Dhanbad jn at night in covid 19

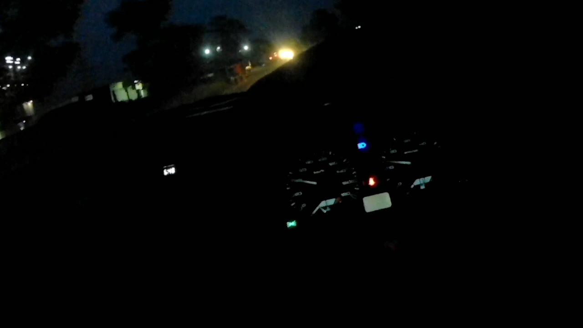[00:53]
दोस्तों मैं अभी निकल चुका हूँ और मैं आपको बता दूँ कि हमने अभी नाइट मोड एक्टिव नहीं क्या हुआ है यह जो नॉर्मल का
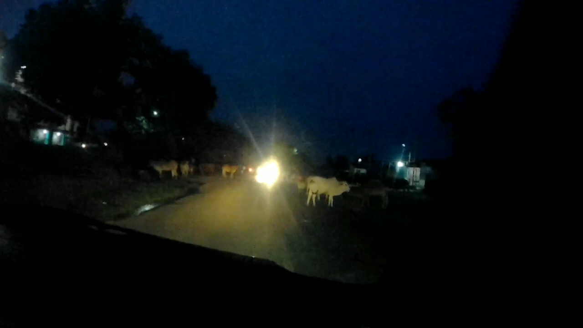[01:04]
सेटिंग होता है मोबाइल का स्वारी केमेरे का बस वही सेटिंग है तो दोस्तों लेटेस्ट अपडेट यह है कि मैं पहुंच चुका हूँ महुदा मोर
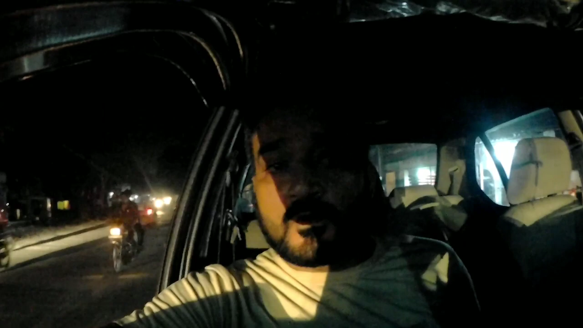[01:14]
यह देखिए मैं इरक से आया हूँ यहां सामने दो रोड है एक राइट और यह एक स्टेट यह देख लीजे आप लोग से यह
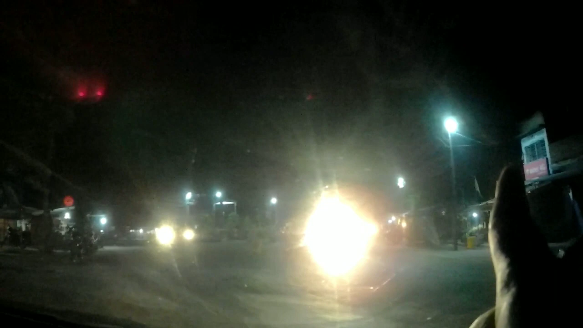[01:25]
राइट यह धनवाज जाती है और दोस्तों अगर यह सीरा जाएंगे हम तो यह
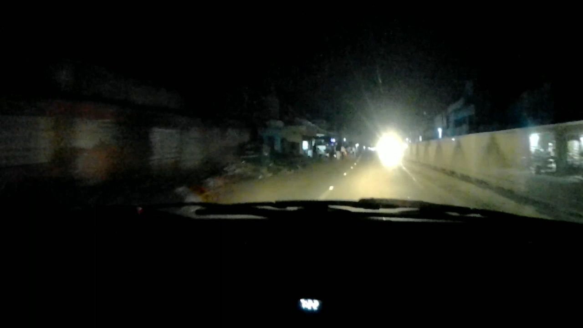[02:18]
लेटेस्ट अपडेट यह ही है कि मैं महुदा मार्केट को चीरता हुआ आगे की तरफ निकल रहा हूँ
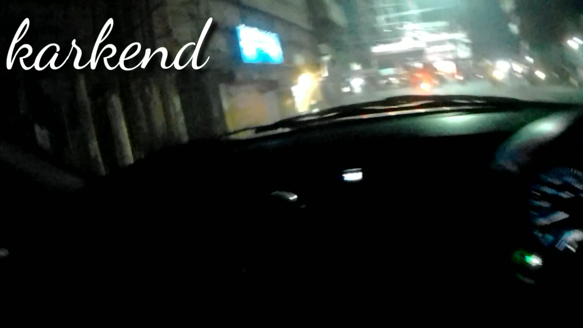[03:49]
दोस्तों बात ऐसा है कि हम पहुंच गये हैं करकेंद पजार
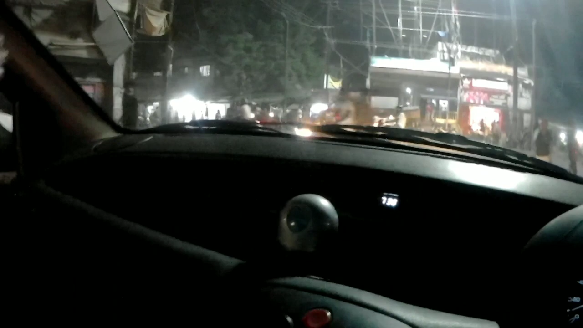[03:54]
और यहां से जो यह लेक्ट जो रास्ता जाती है यह रास्ता यह वाली यह वाली
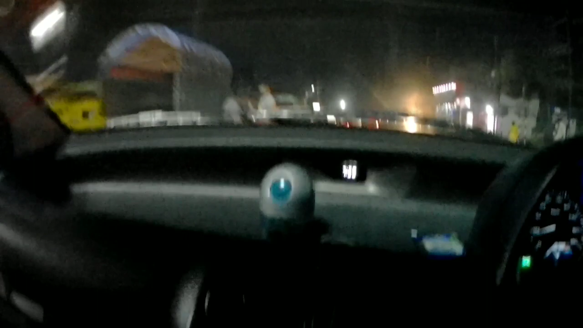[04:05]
कि यहां से हमने राइट लिया है और यहां से स्टेशन का जो डिस्टेंस है वो लगभग पांच किलो मिटर बस
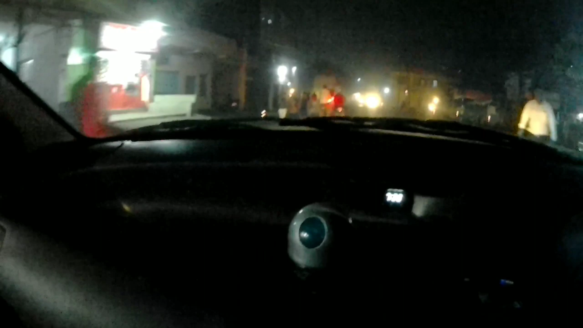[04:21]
अभी बज़ रहे हैं साथ बसकर के 38 मिनट आठ बसकर के 5 मिनट में मेरी ट्रेयन आने वाली ही जिसे मेरा वे इक आजमी आने वाले है तो अब